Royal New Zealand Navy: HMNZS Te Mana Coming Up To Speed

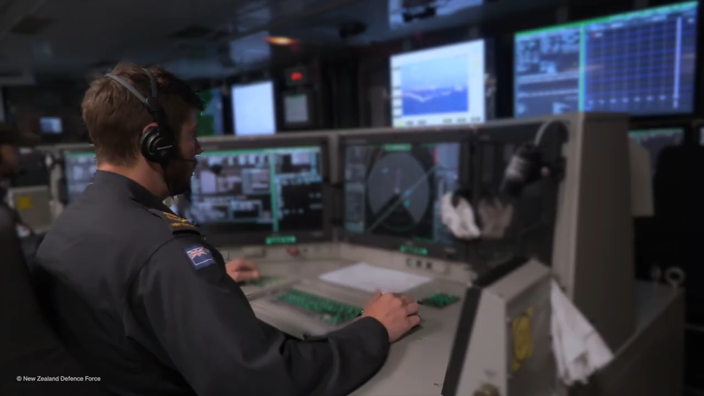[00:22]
Peter South Whiskey, hostile missiles inbound, northeast. Time on top, 4 minutes.